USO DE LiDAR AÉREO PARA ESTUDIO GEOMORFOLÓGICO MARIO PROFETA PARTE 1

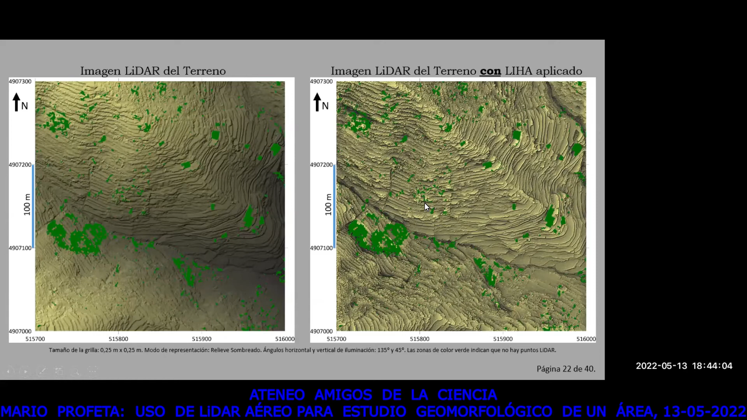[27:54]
se ve que la preservación de las mismas es bastante pobre. Que era uno de los objetivos de este levantamiento. Identificar cuáles son las zonas que presentan terrazas con mal estado. Y gracias a este levantamiento LIDAR, más el algoritmo LIA aplicado, se pudieron identificar cuáles son las zonas con mayor riesgo hidrogeológico. Otra de las virtudes que tiene el algoritmo LIA es que no genera artefactos. ¿Qué queremos decir con eso? Que no genera falsos rasgos. Que si otros algoritmos presentaban esos problemas.
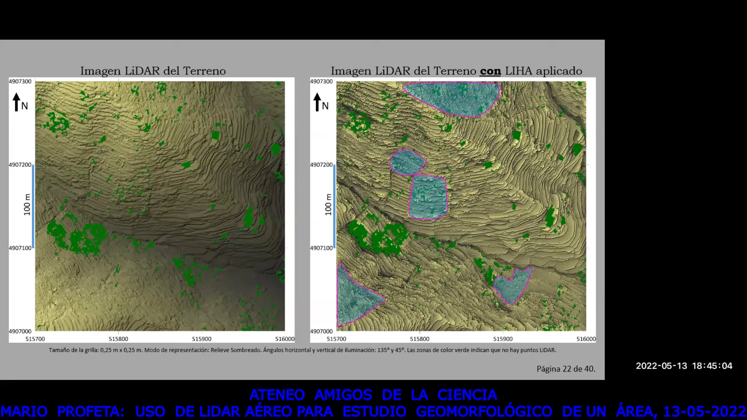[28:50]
Esas dos virtudes fue el motivo por el cual el grupo de geoscientistas decidió trabajar y usar en este proyecto el algoritmo LIA. Bien, paso a otro ejemplo.
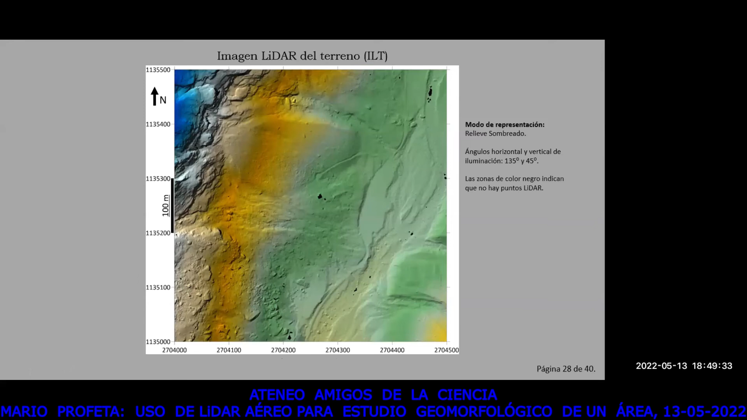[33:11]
O sea, en esta vasta área de 25 hectáreas tenemos un punto cada 50 centímetros con elevación. Es muchísimo detalle. Bien, ahora esta es la misma imagen LIDER que estábamos viendo y ahora le voy a aplicar a esta imagen el algoritmo LIA para ver cómo queda.
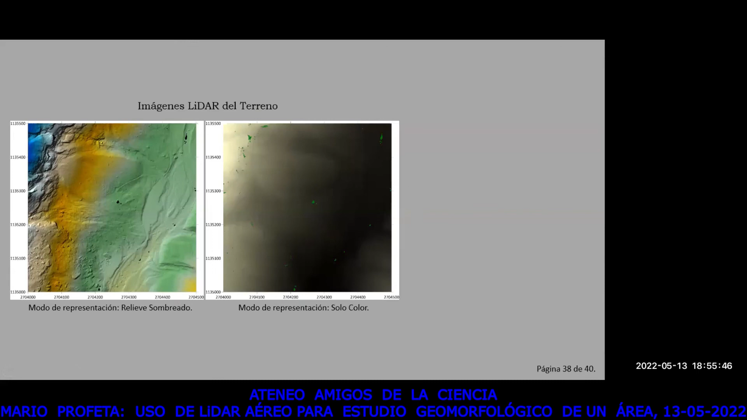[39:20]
que son los modos más usados, pero que los mismos no terminan de mostrar todo lo que ellos tienen. O sea, hay información, permítanme usar el término, ocultan ellos, que necesitamos realzarlos. Gracias al algoritmo LIA, podemos realzar esos modos, podemos realzar esos rasgos,